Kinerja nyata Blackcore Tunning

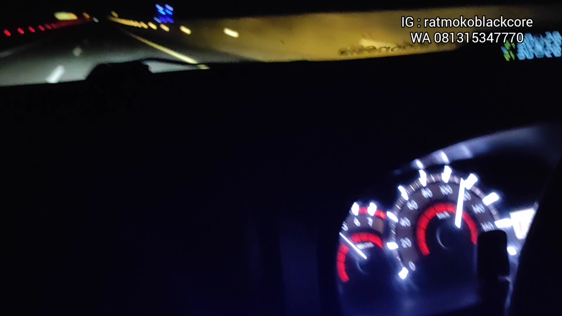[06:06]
jalan tolnya menanjak, pada gigi 5 tetap ada tenaga
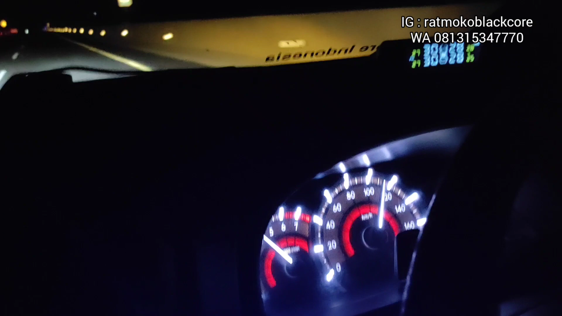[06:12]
dan nariknya cukup kuat ya. Lebih enak. Tadinya sebelum dituning agak berat untuk tanjakan. Ini tanjakan bisa 120 dengan mudah.
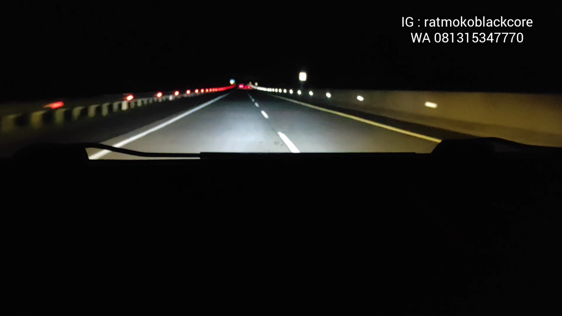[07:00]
lebih pede kalau nyetir jalannya terang. Gitu. 120 pun dibecek masih oke ya. Yeah.